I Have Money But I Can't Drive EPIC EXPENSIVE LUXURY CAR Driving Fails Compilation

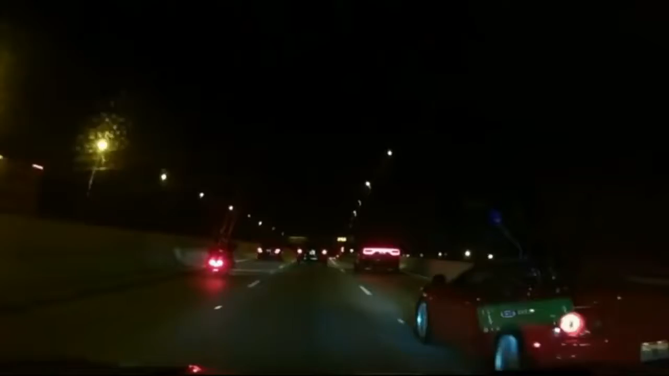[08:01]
Really, bro? Did he literally like almost hit your car? He was so close to hitting me. That would have been a good one. Fucked up your own car.
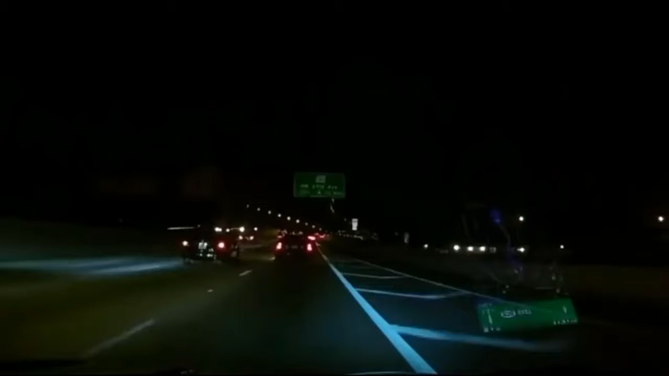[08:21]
Are you eating shit? You fucking almost hit me.